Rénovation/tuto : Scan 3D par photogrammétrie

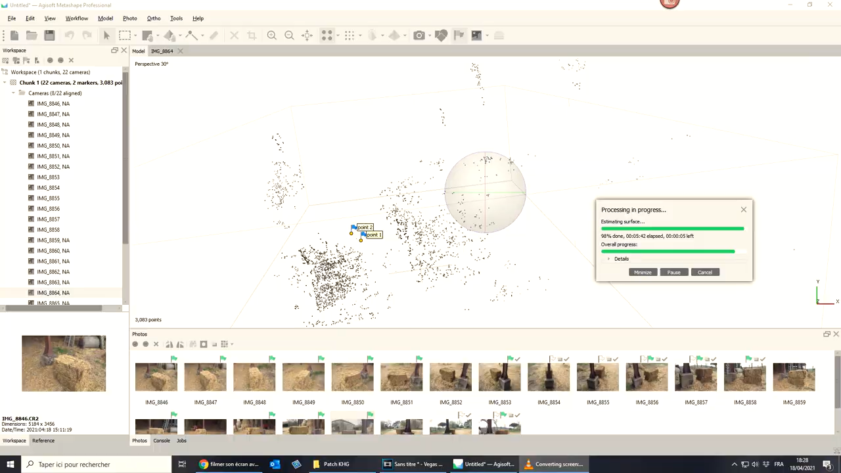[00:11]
On arrive directement à un modèle 3D généré dans l'ordinateur et qu'on peut utiliser pour faire à peu près ce qu'on veut.
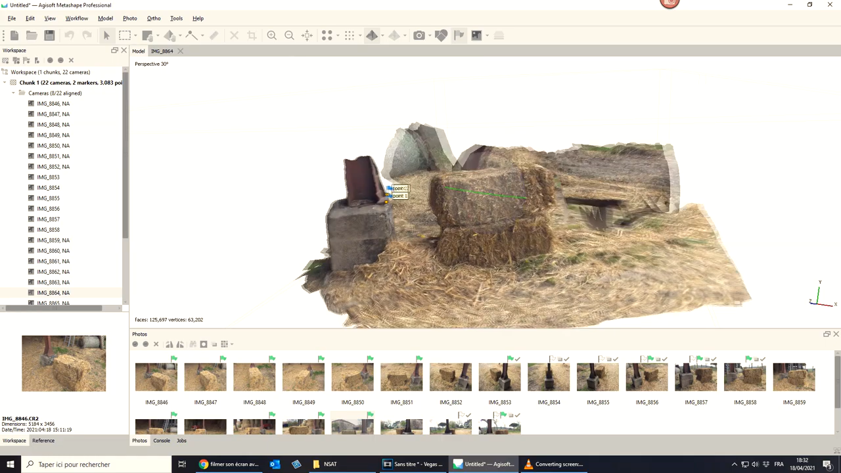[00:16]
Alors c'est une technologie qui est assez récente et qui aujourd'hui est beaucoup utilisée dans le BTP,
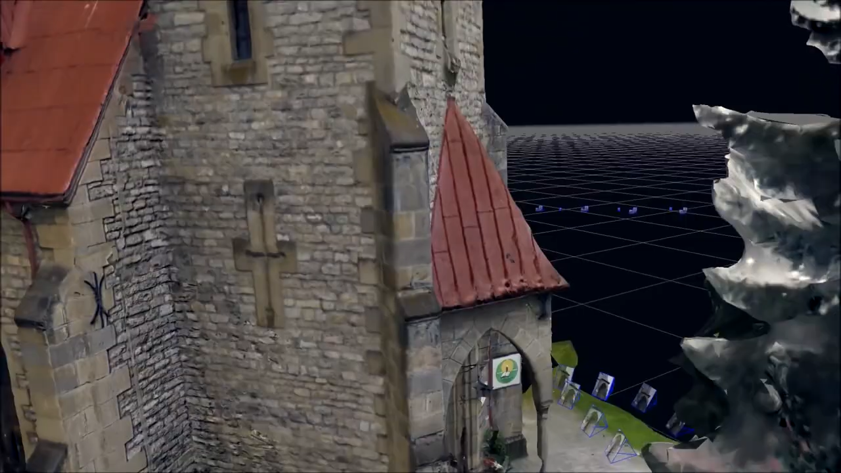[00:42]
Et donc avec la photogrammétrie, on peut directement, juste en prenant des photos,
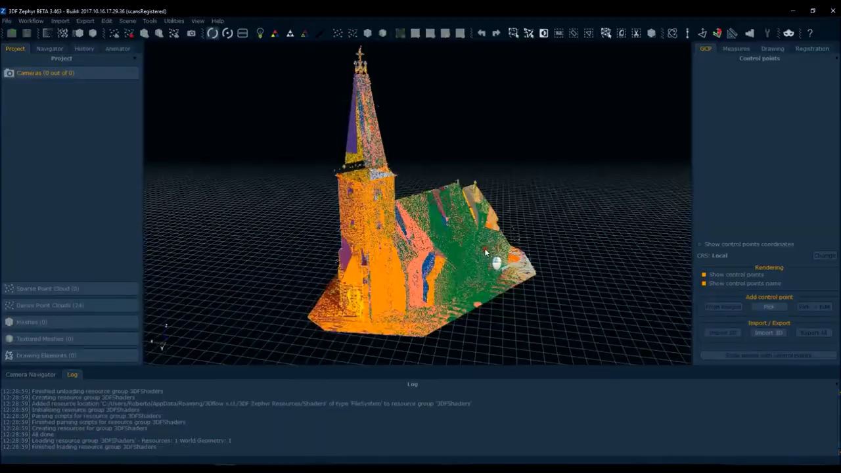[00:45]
faire un relevé complet de l'environnement et s'en servir
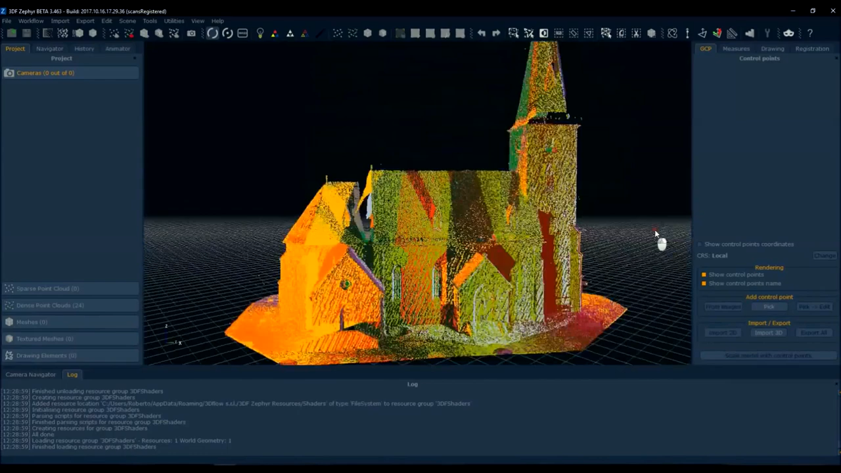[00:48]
derrière sur un logiciel 3D pour vraiment récupérer les valeurs qui nous intéressent et pas se planter.
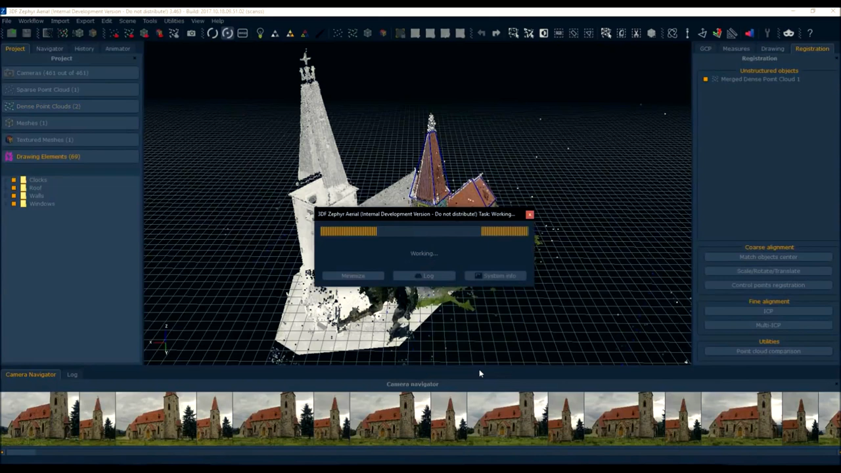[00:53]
Voilà, bah écoutez, aujourd'hui on va voir ça ensemble, comment ça se passe, avec vraiment un tuto complet sur un cas concret.
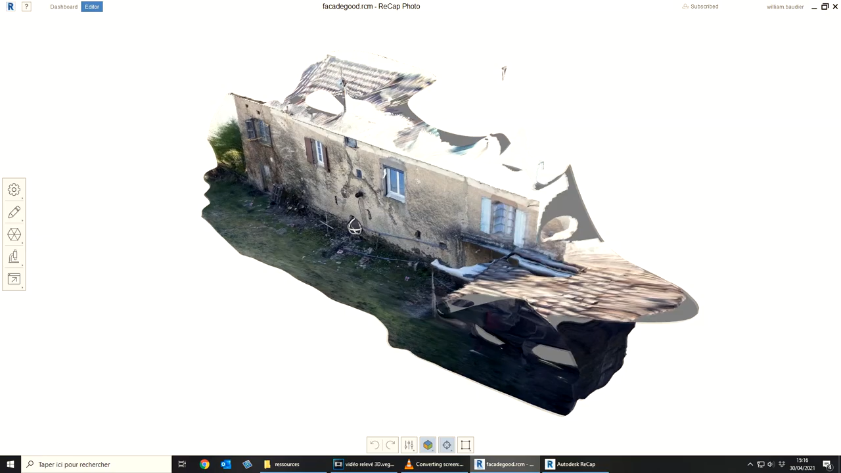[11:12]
Bon, je suis content, le rendu est vraiment pas mal,
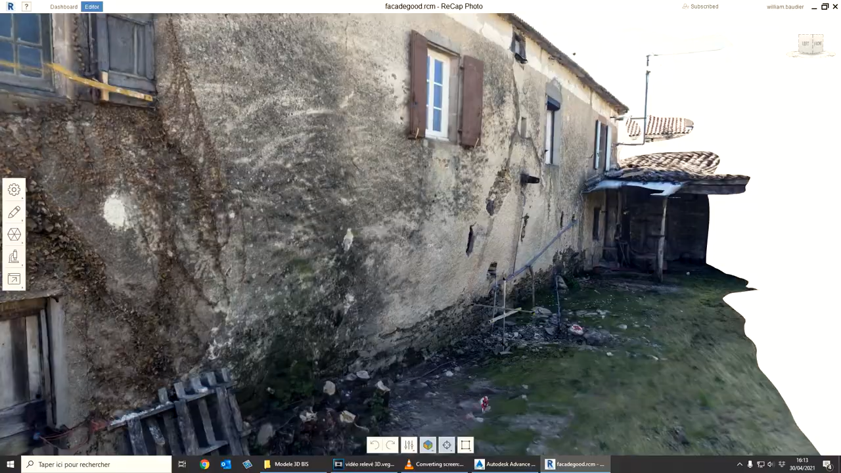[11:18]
il y a quelques détails qui sont pas très bien sortis, par exemple le tuyau ici, mais bon, ça c'est vraiment pas important, donc c'est pas du tout un souci.
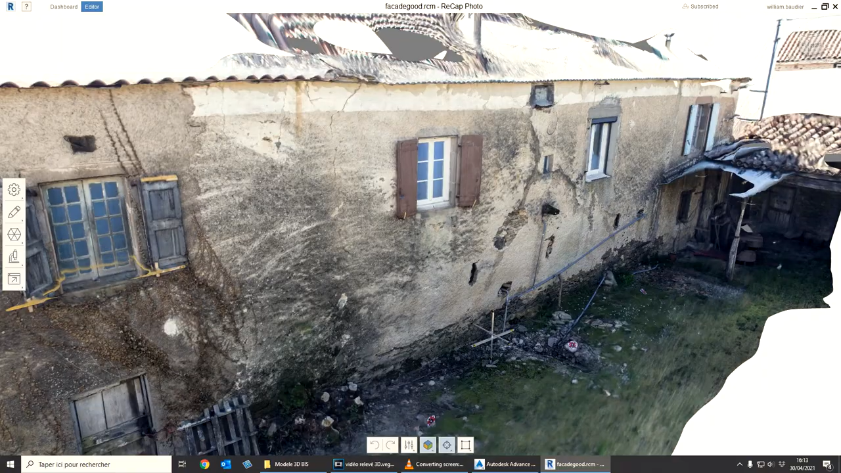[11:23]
Le plus important, c'est quand on se met comme ça, on voit bien que l'ordinateur a compris la bombure du mur,
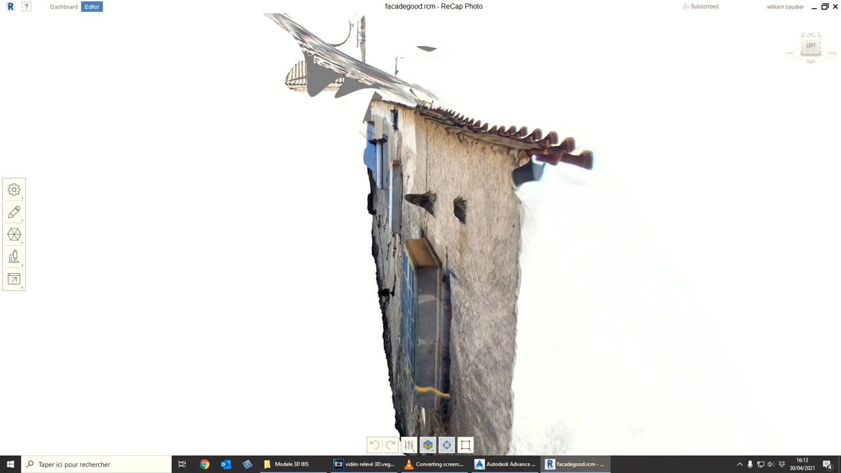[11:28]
on voit clairement, on voit le faux aplomb là, hop, ça part comme ça,
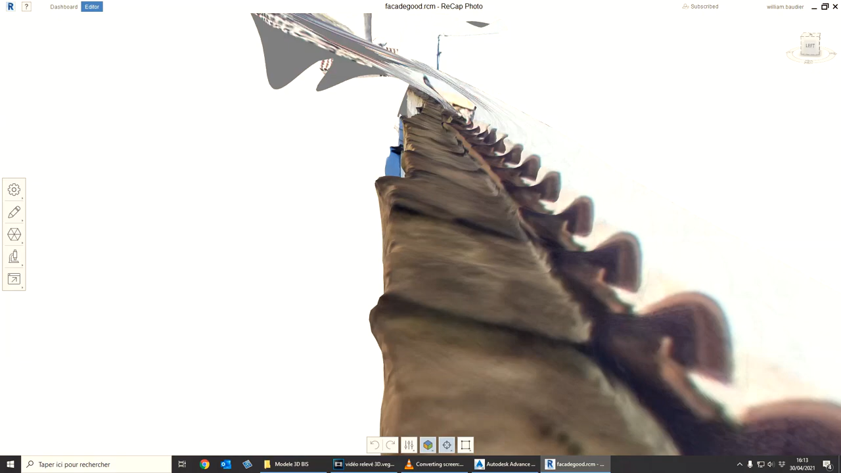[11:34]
et de l'extérieur, visuellement, ça correspond vraiment à ce qu'on voit quand on est devant le mur,
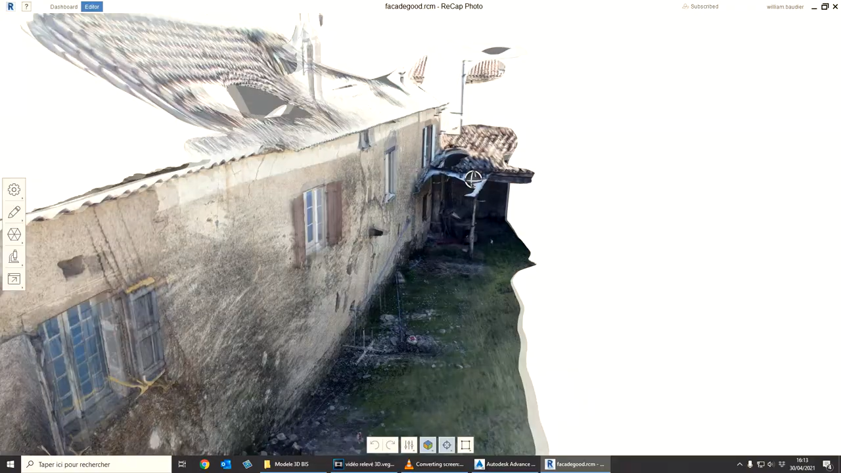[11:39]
donc c'est vraiment cohérent, on va pouvoir mesurer tout ça. Alors, je vais pas vous décrire les manipulations vraiment dans le logiciel, tout simplement parce qu'il y a plein de logiciels différents qui existent pour faire de la photogrammétrie, et ils ont tous un fonctionnement un peu différent. L'idée, c'est vraiment de vous donner le fonctionnement global de la méthode, surtout la prise de photo qui est la plus importante. Au niveau du logiciel à utiliser, moi, je conseillerais vraiment Agisoft Photoscan, qui est un logiciel gratuit, qui était l'un des pionniers
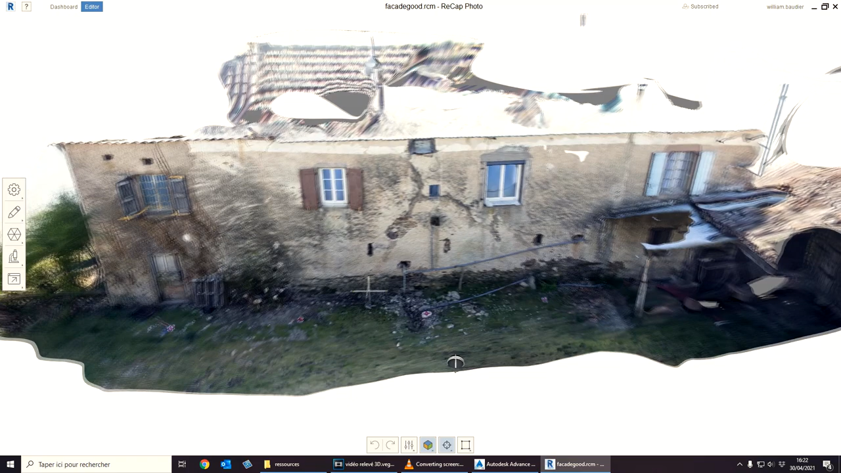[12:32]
Moi, là, j'ai utilisé Agisoft Metashape, qui est l'évolution de Photoscan, qui est un logiciel payant, mais là, j'ai utilisé la version d'essai de 30 jours pour faire mon truc, et ça a marché nickel, vu que j'en ai pas besoin régulièrement, la version d'essai, elle va bien. Et par contre, comme derrière, il faut que j'exploite le modèle avec AutoCAD, c'est un peu mal foutu,
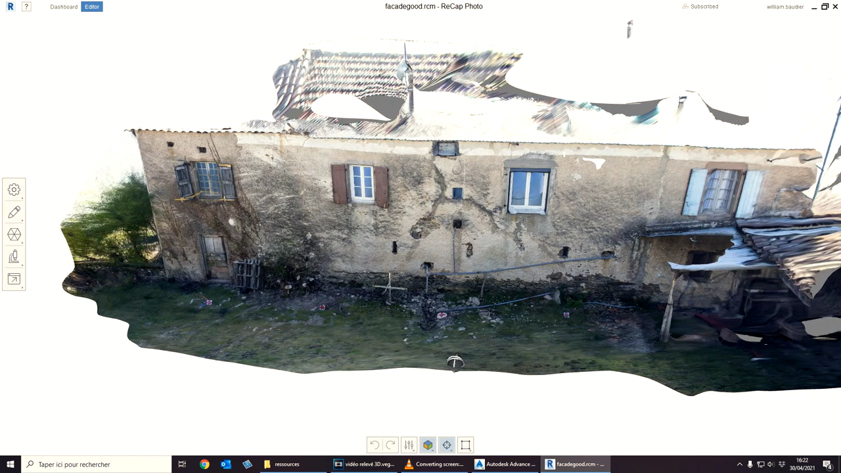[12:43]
je suis obligé de passer par Autodesk Recap, qui est le logiciel qu'on utilise au travail en général pour la photogrammétrie, pour faire la conversion entre Agisoft et Autodesk. C'est un peu compliqué, mais bon, c'est pas très grave.
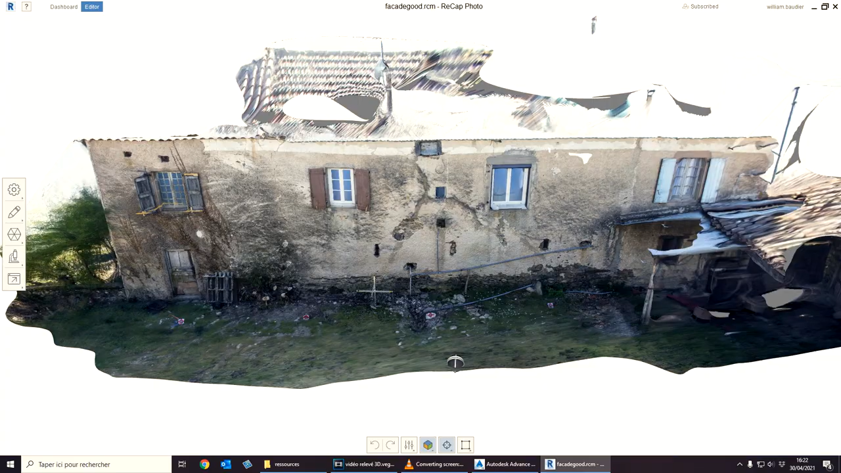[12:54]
Là, actuellement, je suis dans Recap, j'ai déjà fait la phase Metashape, et maintenant, on va pouvoir voir à quoi ça nous a servi de mettre ces petits repères ici, qui sont apparus sur le modèle.
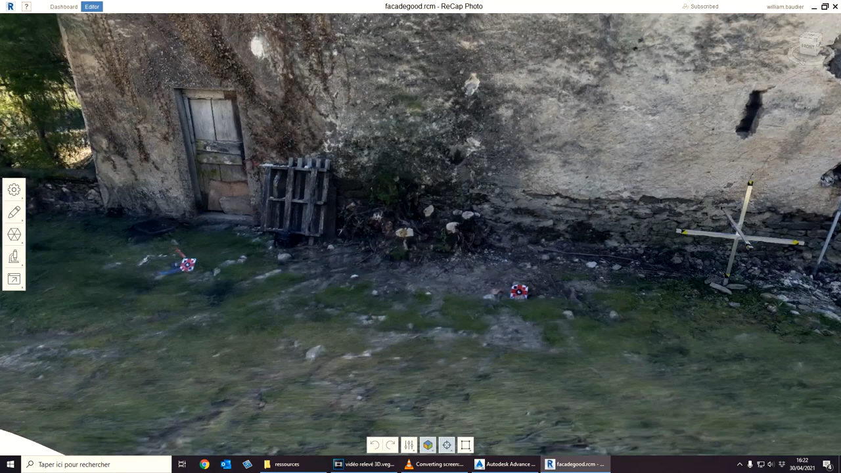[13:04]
Je vais venir là, Model Setting, et là, en fait, je vais pouvoir